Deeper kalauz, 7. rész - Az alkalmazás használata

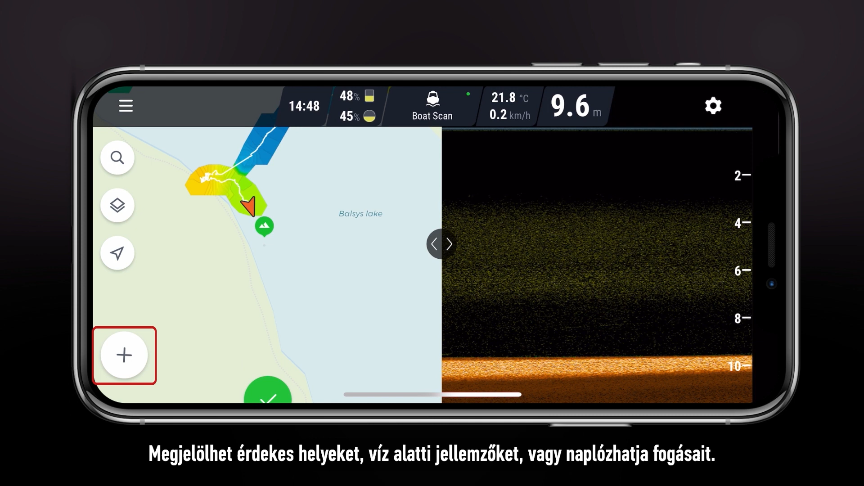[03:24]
On screen: depth 9.6 m, water 21.8°C, speed 0.2 km/h
The layers button allows you to control what information is shown on the map and what is filtered out.